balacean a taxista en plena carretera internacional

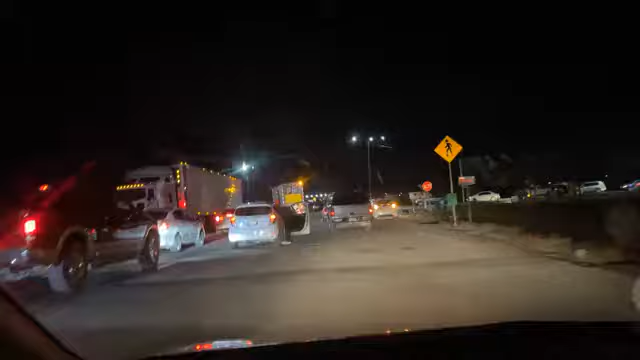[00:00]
raza, querido auditorio, acaba de ver una balacera. Un taxista, al parecer lo balearon.
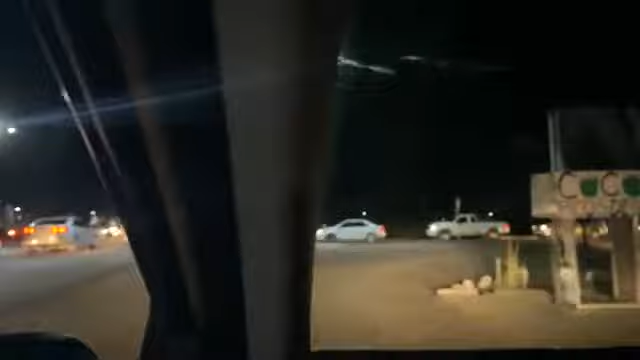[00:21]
Estamos pidiendo la Cruz Roja. ¿Qué es la que va para allá?
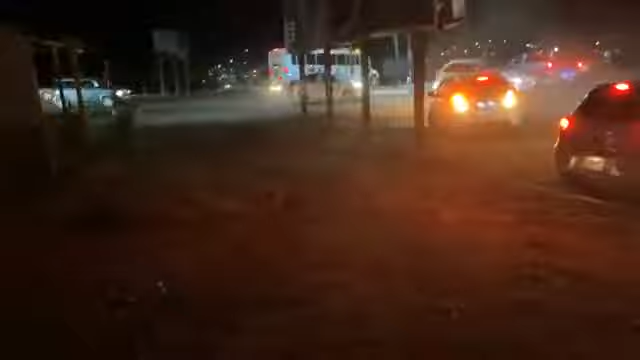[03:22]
Es un desmadre, raza, querido auditorio. Y pues al momento no llega nadie, ninguna autoridad. Se están juntando los taxis.